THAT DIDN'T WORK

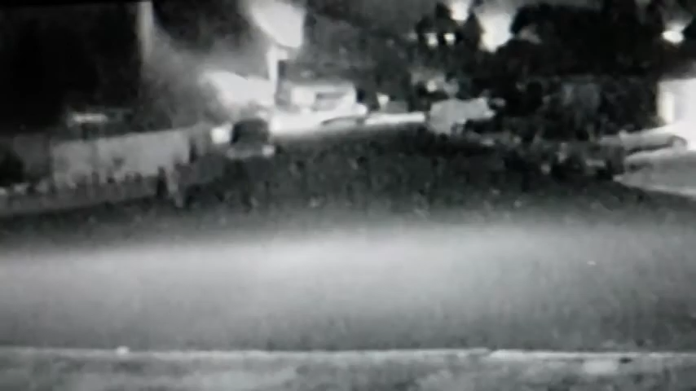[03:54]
Oh, what the heck is that? It's a person. What's the black thing right next to them?
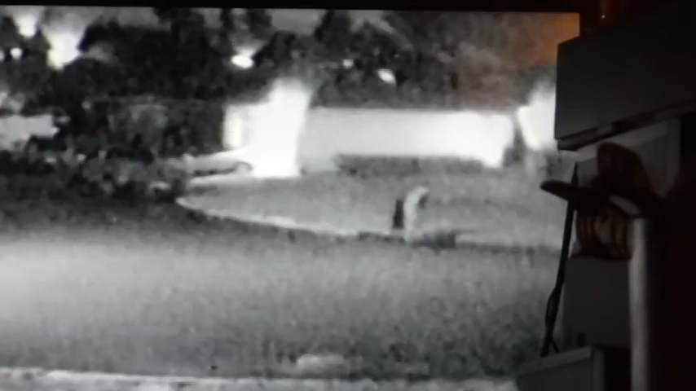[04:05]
They got something black on their back. I'll go in and they're in. Why wouldn't they try? PHONEICS We'll soon start this vid. Thank you.